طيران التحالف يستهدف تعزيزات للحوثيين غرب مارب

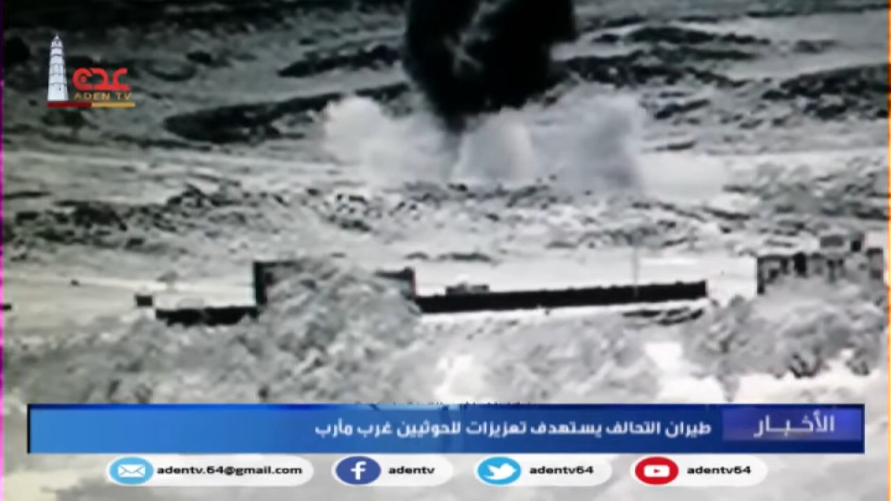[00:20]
أطقما وآليات عدة لميليشي الحوث المتمردة كانت في طريقها إلى جبهة القتال
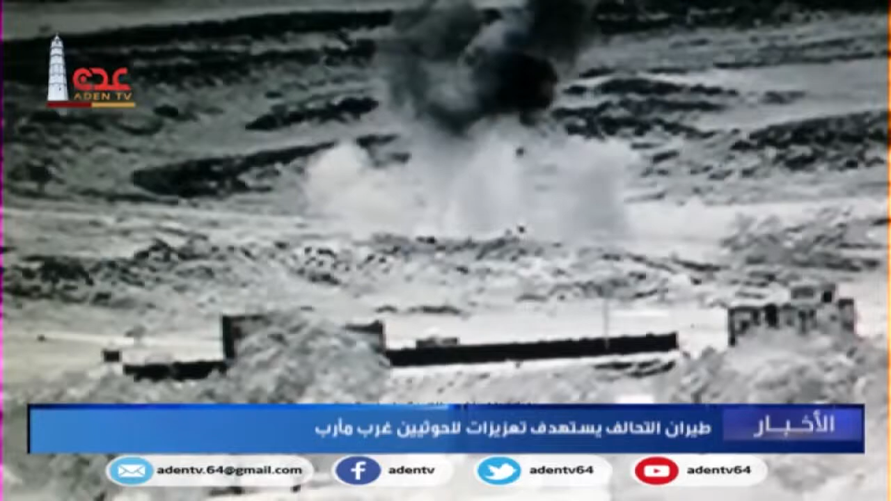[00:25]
بصروح وذكرت المصادر أن الغارات أسفرت عن مصرع وجرح عدد من عناصر ميليشي الحوثي المتمردة وتدمير أطقم وأسلحة مختلفة